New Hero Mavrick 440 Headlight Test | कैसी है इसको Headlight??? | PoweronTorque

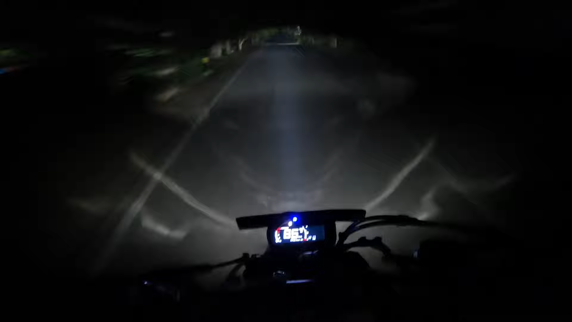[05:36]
तो यह 440 सीसी का इंजन काफी बेस के साथ में आता है मज़ा आता है इसकी आवाज को सुनकर बाइक को चलाते हुए आपको कैसी लग रही है आवाज आप मुझे कॉमेंट में बताओ तो अभी हम आ चुके हैं अपनी लोकेशन पर और यहां
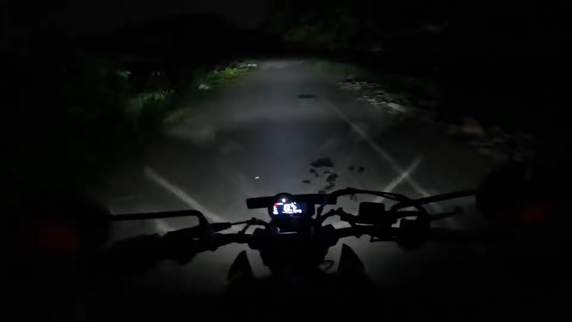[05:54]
पर प्रॉपर अंधेरा है मैं आपको एक बार बाइक बंद करके दिखाता हूँ तो देखो एकदम डार्क है और यहां अभी कुछ
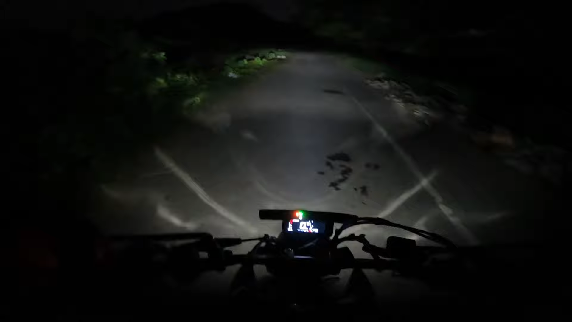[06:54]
आपको इसकी लाइट यह देखो हाई भीम लो � बाइट आपको हीरो मैवरिक 440 की लाइट आप मुझे कॉमेंट में बताओ और अगर मैं बात करूं परसनली मेरा कैसा एक्सपिरियंस रहा लाइट के साथ में तो लो बीम में यह लाइट जहाँ वो काफी वाइड कवर करती है अगर आप बिल्कु डार्क एरिया में जाते